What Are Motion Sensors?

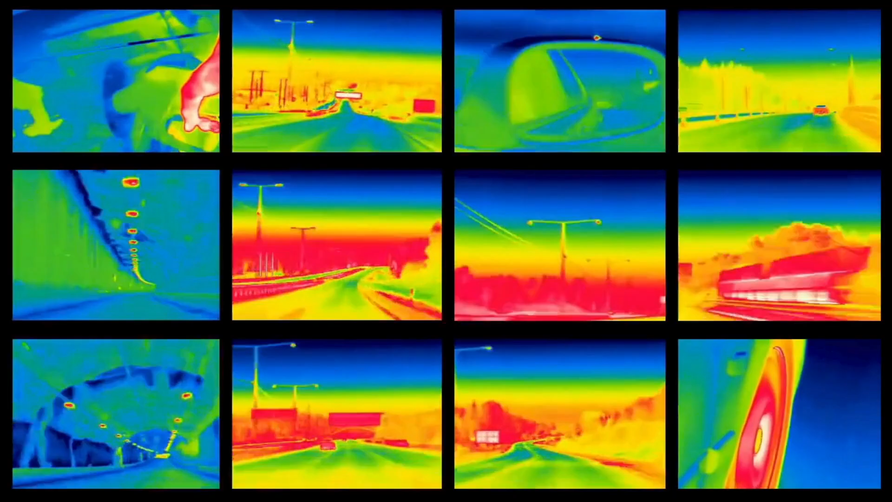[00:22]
Now what is the working principle for motion sensors? Motion sensors usually operate on one or more of these particular principles.
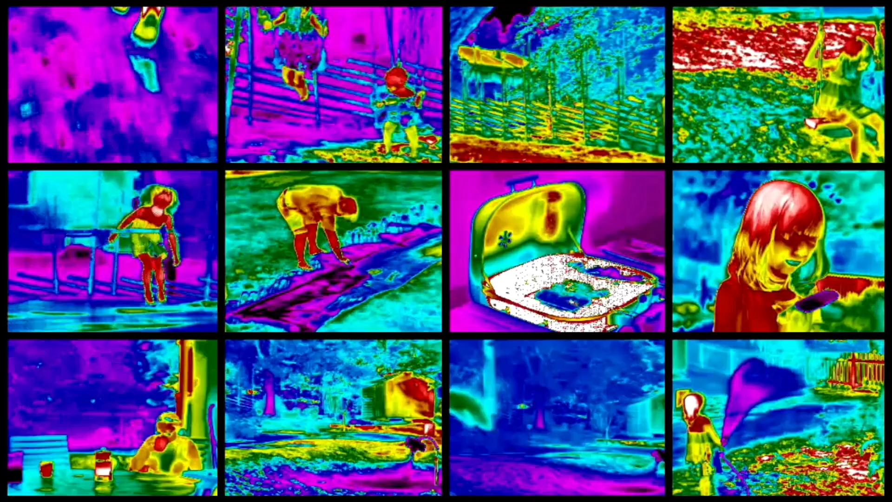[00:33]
Passive infrared sensors detect heat by living beings. They are a pyroelectric sensor that identifies changes in infrared energy when a warm body moves within the sensor's field of view.